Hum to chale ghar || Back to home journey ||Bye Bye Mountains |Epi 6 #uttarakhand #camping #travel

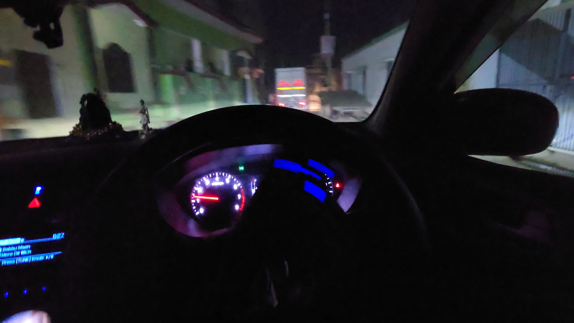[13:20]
फिर मा शकम भी 25-30 मिन्ट यहां रुके हुए हैं गाउ में कहीं बैल गाड़ी फसी हुए कहीं
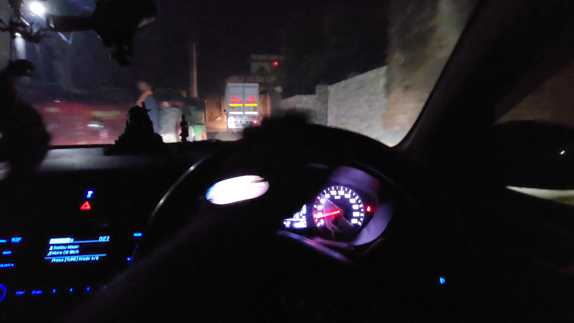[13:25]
कुछ में रोड मिलने का नाम नहीं वाई शाम होई एंडिस